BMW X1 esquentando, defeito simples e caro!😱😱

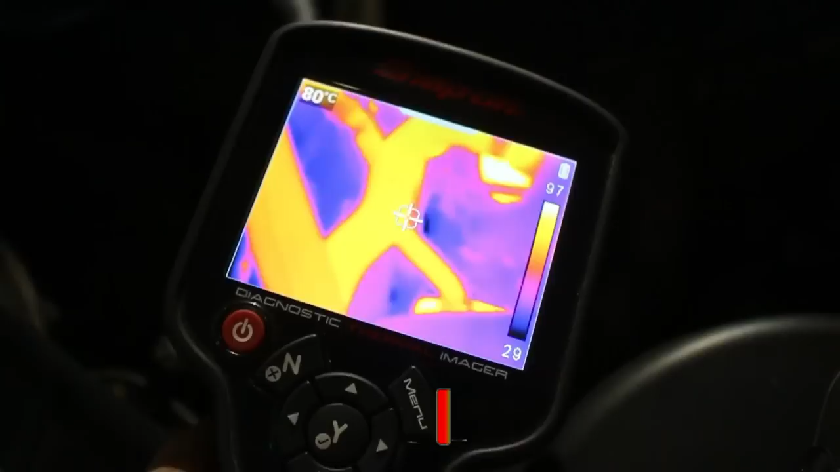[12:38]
On screen: spot 80°C
Essa mangueira, lembrando que a mangueira que tá ali, ó, é essa mais grossa aí no meio, essa mais laranja lá, tá vendo?
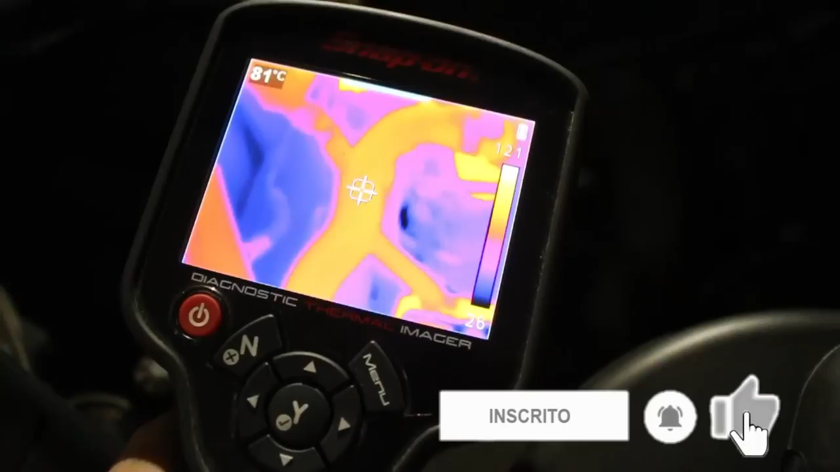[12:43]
On screen: spot 81°C
Tá a cruz bem em cima dela, 81 graus, e aqui
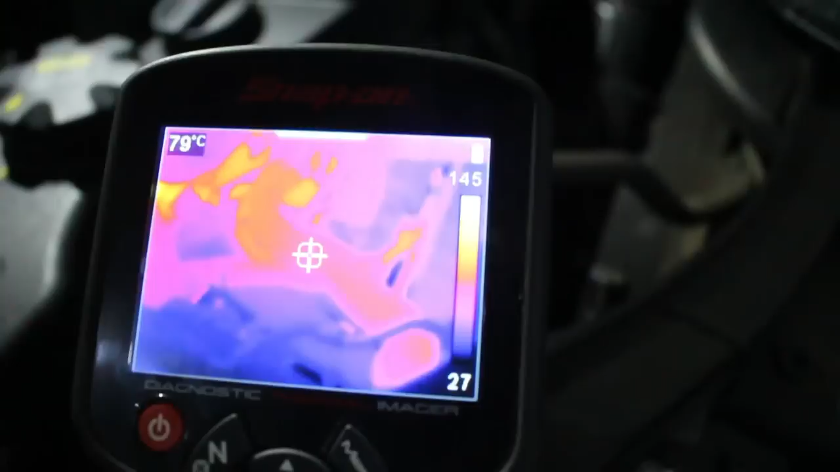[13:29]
On screen: spot 79°C
Bomba d'água agora funcionando. Acompanha aí, ó.
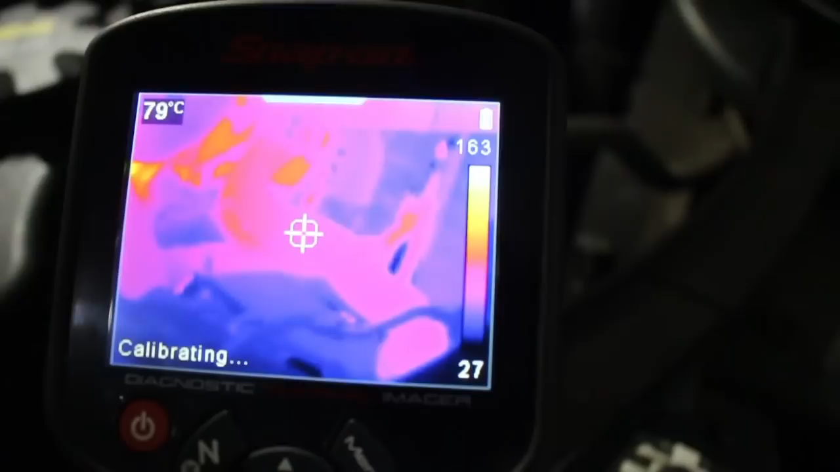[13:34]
On screen: spot 79°C
Vai baixando a temperatura aqui nessa mangueira também.